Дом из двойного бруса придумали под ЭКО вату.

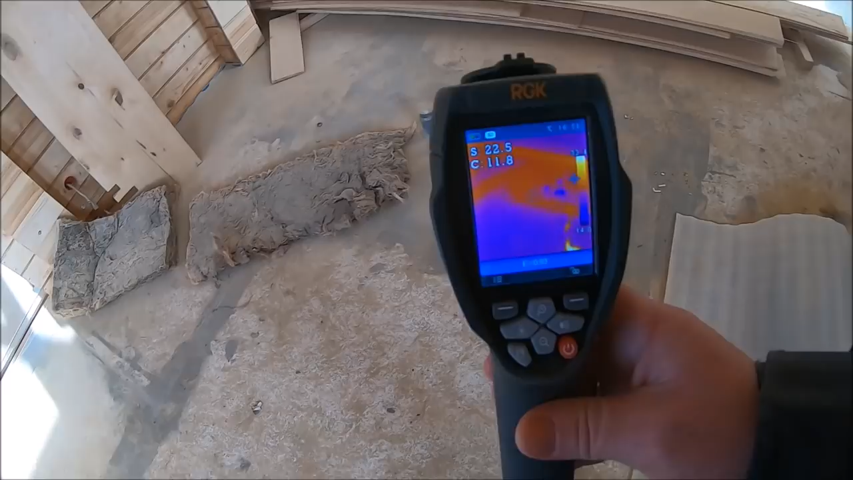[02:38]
по центру как раз дети вот сантехнические вода выходит
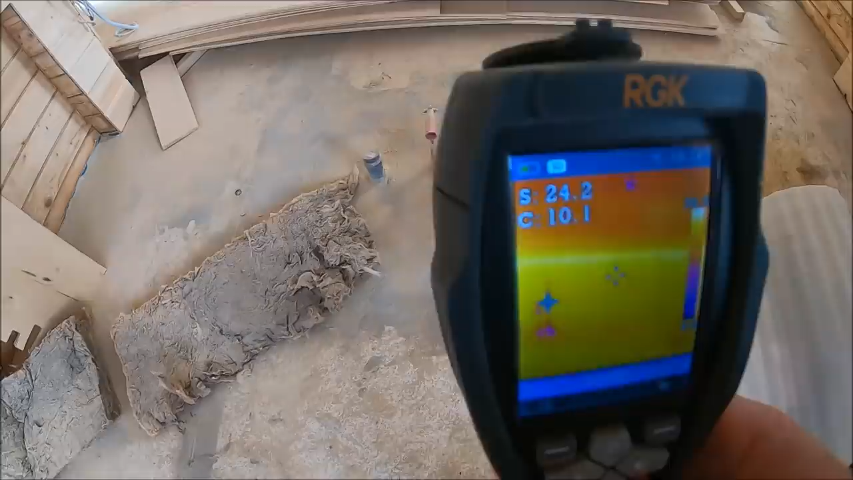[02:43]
канализация вот полу видно проходит
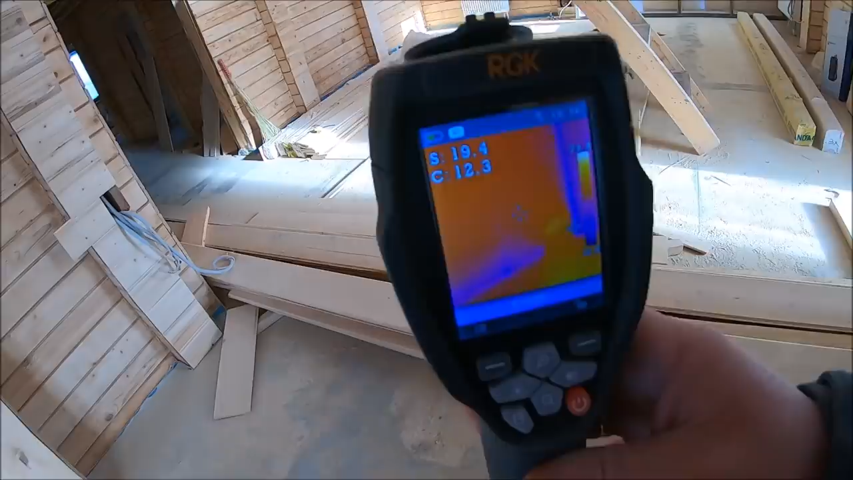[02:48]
трубы везде отопление но
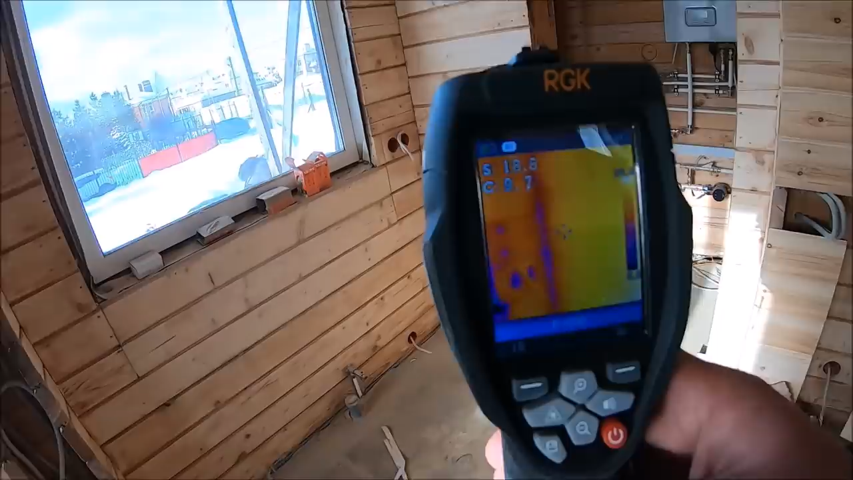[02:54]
ребят по углам по углам есть вопросы
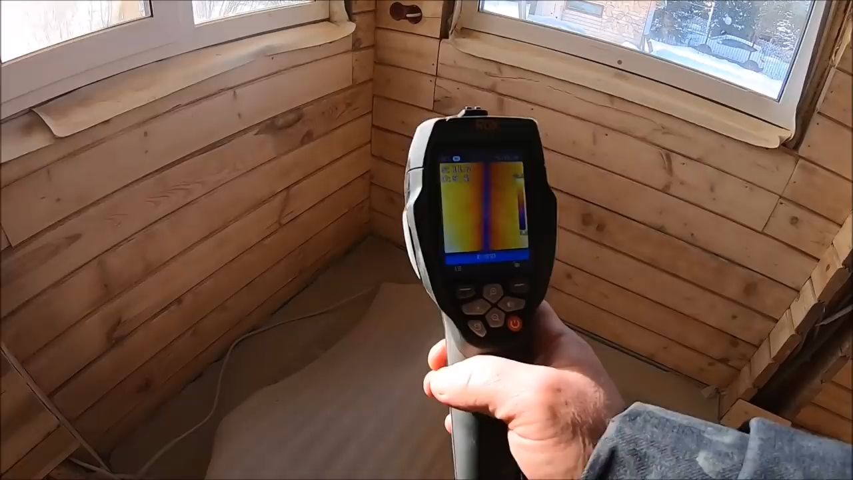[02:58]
по углам особенно вот сопряжение с полом углы
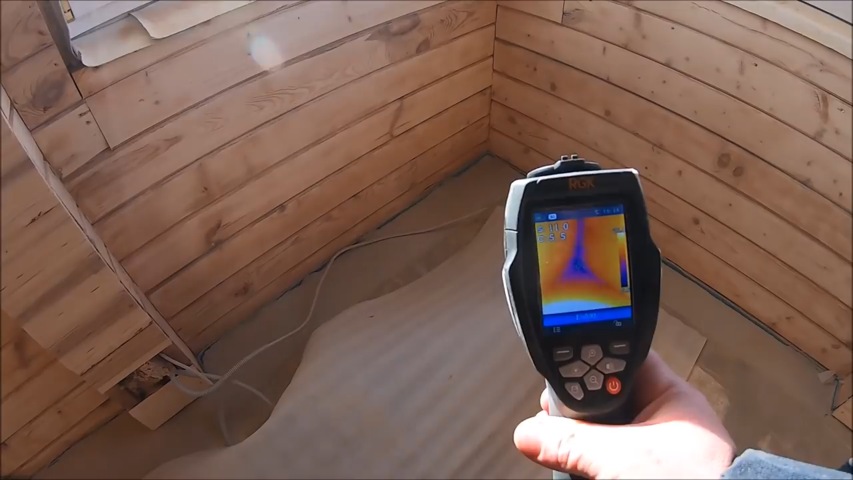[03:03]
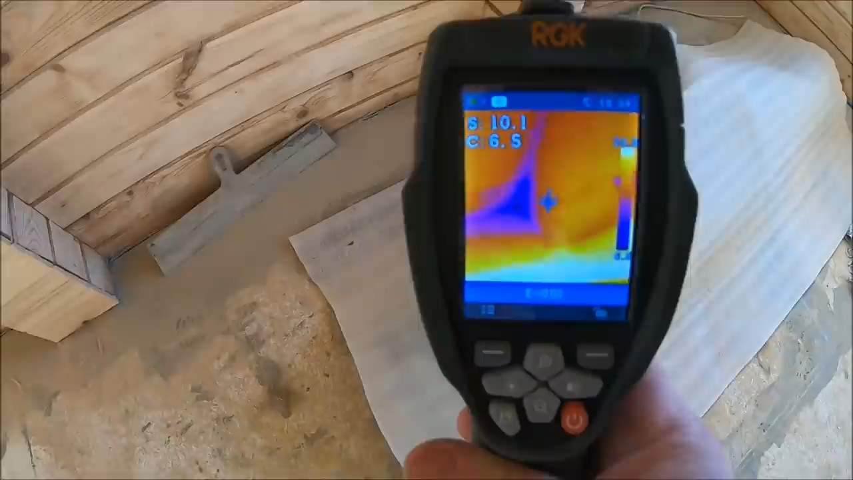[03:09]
такие намерзание перепад очень большой перепад вы
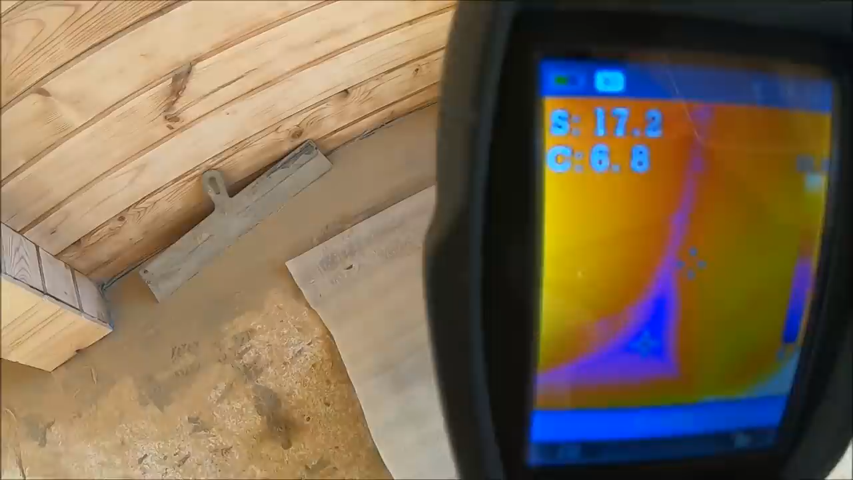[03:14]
посмотрите 17 допустим вот курсор против 6 это очень много и